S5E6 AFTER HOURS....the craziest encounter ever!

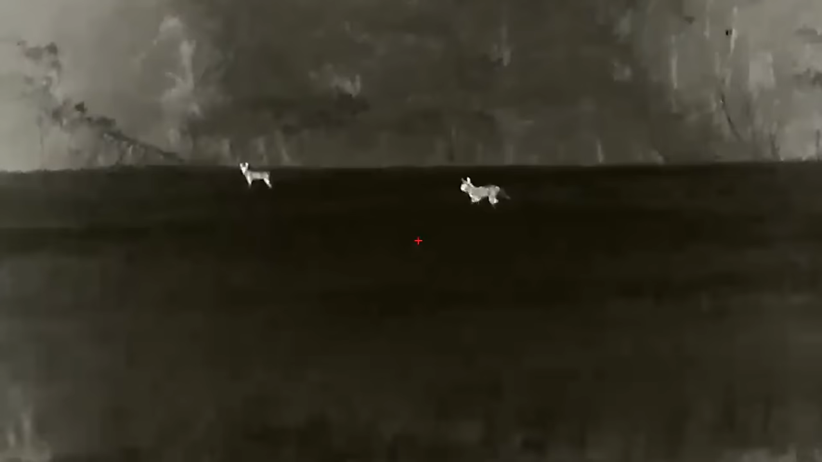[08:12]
But had it been a mere 3 inches or so to the left, that coyote would have likely never taken another step.
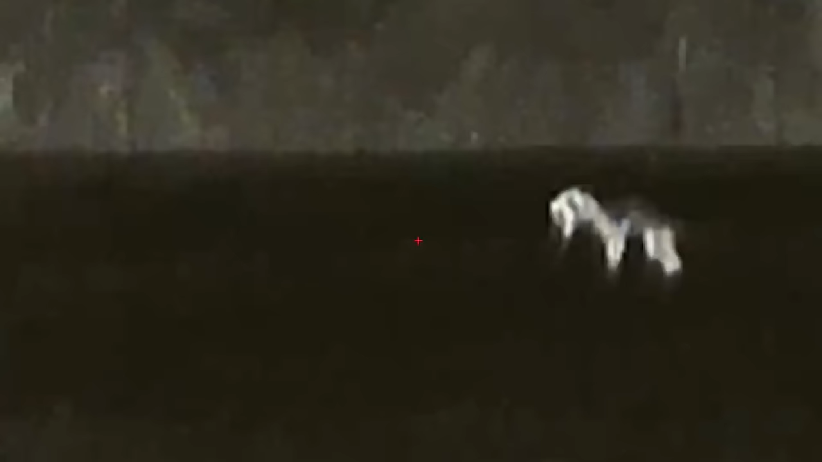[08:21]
We're talking a game of inches here, and the devil's in the details, so watch the dirt behind him.
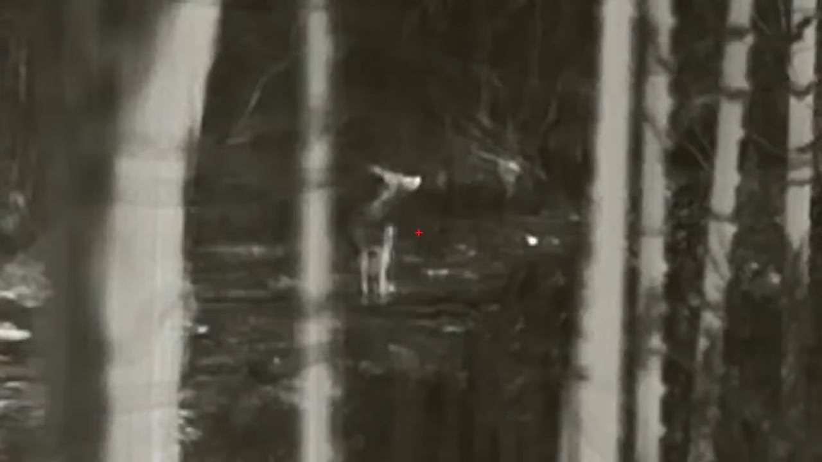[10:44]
We went back and forth with this coyote for what seemed like forever, but in the end, he won.